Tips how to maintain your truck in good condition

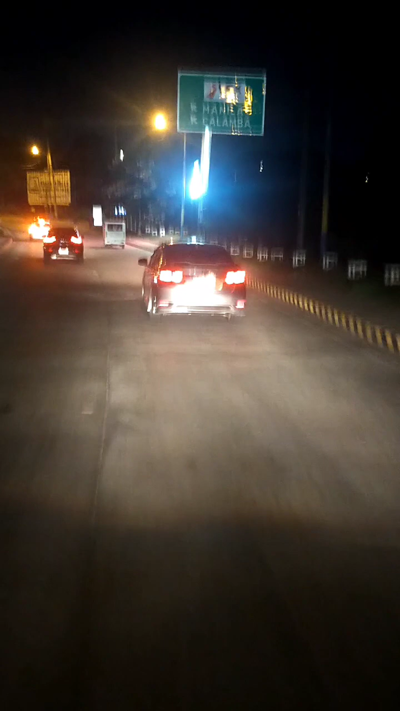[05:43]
so, yung way natin is Carmona kasi yung papasokan dito ano eh papuntang Manila at saka papuntang Calamba yung Manila ang Manila guys nasa left side siya so, dito tayo sa right side yung
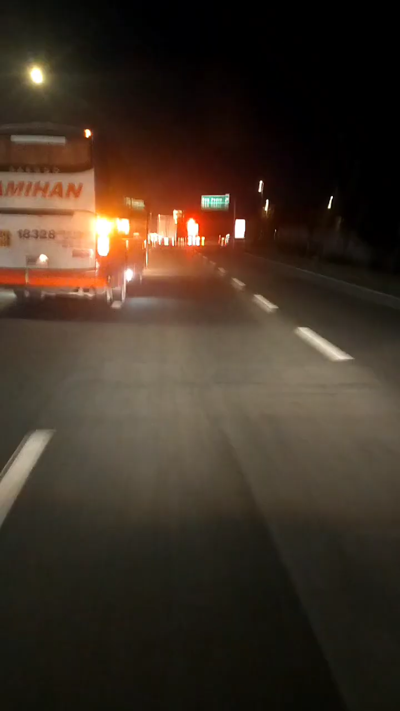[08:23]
ok so guys nasa biyayin papuntang carmona
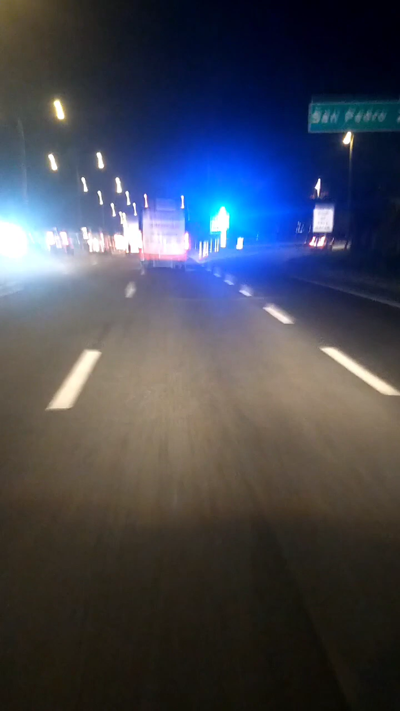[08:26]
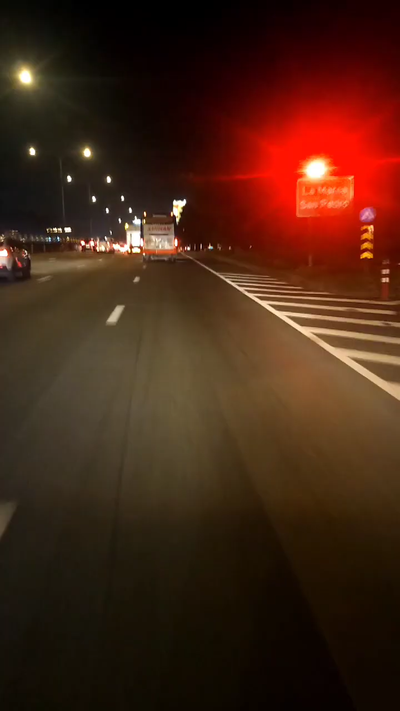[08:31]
dito ko lang ako ngayon sa lamaria malapit malapit lang yung carmona at saka walang traffic ngayon sunday ngayon so madaling lang biyayin ako ok guys dito ko yung maya paganda na ako sa carmona bye ingat so guys nandito tayo ngayon sa carmona sa along governor's drive siguro mga 100 bit dash nakaliwanan tayo puntang warehouse namin ayan pag nakita nyo kasi shell ito na yung palatandaan halos katapat lang
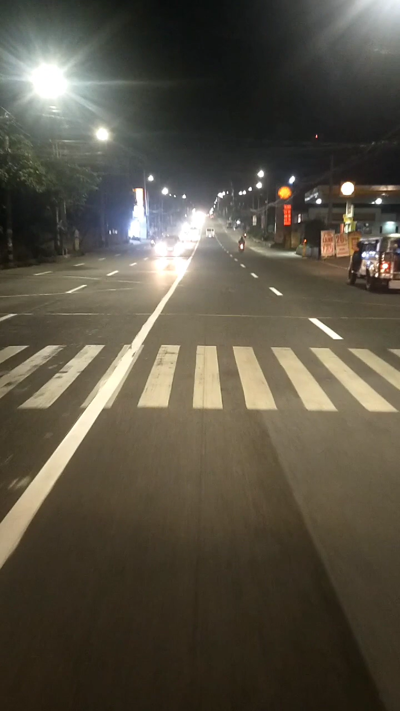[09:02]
so nakaliwanan tayo ito sa wellborn industrial park dito po kasi yung warehouse ng YTO sa lobo
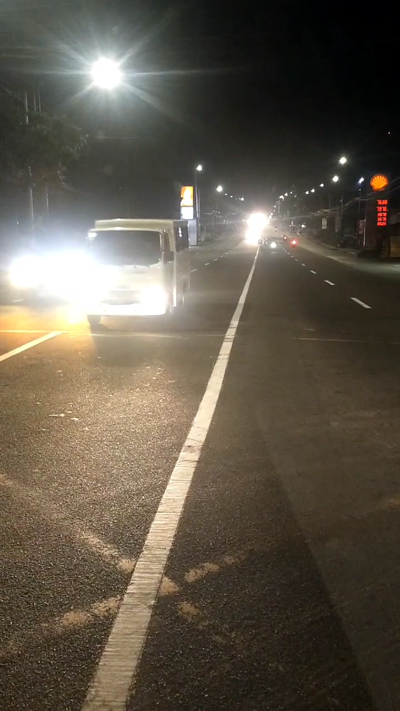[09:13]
dito yung sorting center namin yan guys papasok na kayo
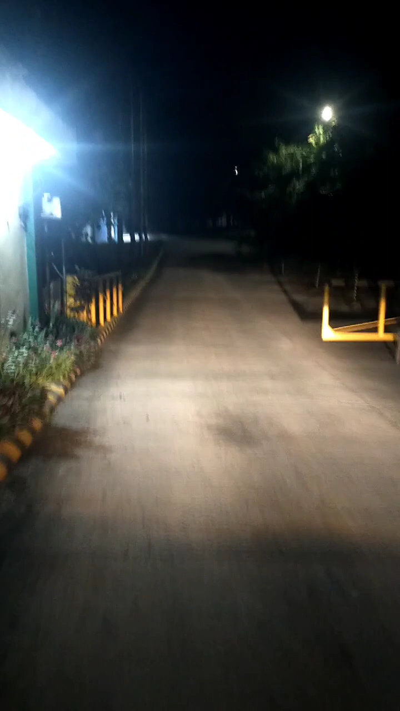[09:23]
nahimik na compound parang lumang warehouse na to